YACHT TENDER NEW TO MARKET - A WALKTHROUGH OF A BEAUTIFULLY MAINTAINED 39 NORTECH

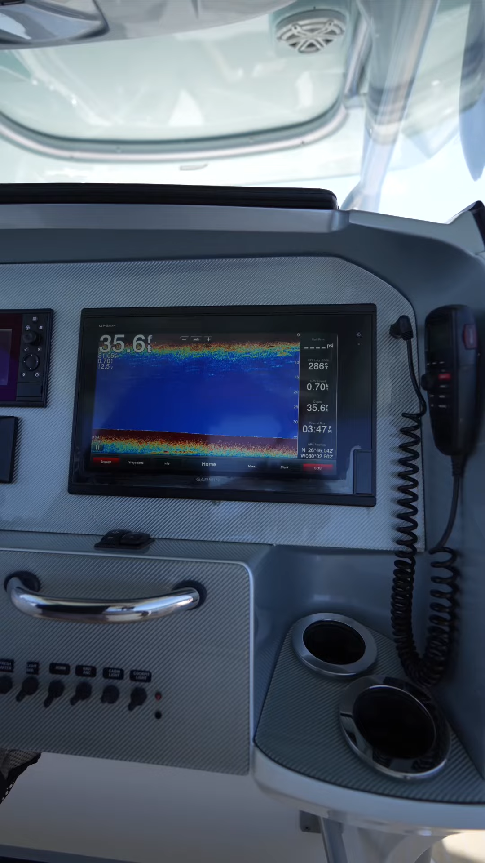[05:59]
I'm really excited to show you guys so these are twin 76 16 garments.